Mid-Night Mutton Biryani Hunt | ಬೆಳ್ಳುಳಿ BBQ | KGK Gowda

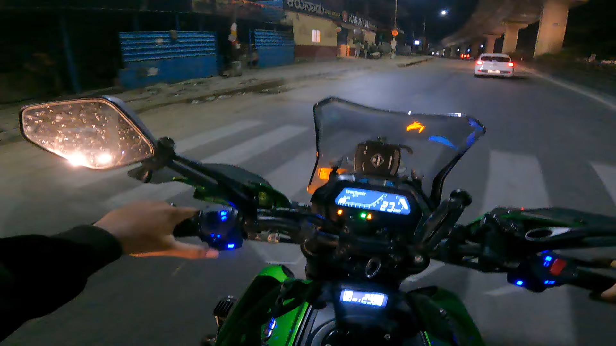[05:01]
ಫುಲ್ಲು ಕತ್ಲು, ಇದು ಯಾವ ಜಾಗದಲ್ಲಿ ಬರ್ತಾ ಇದ್ದೀನಿ, ನನ್ನ ಹಿಂದೆನೂ ಯಾರೂ ಇಲ್ಲ, ನನ್ನ ಮುಂದೆನೂ ಯಾರೂ ಇಲ್ಲ, ಫುಲ್ಲು ನಿರ್ಜನ ಪ್ರದೇಶದಲ್ಲಿ ನಾನು ಒಬ್ಬನೇ ಹೋಗುತ್ತಿದ್ದೇನೆ.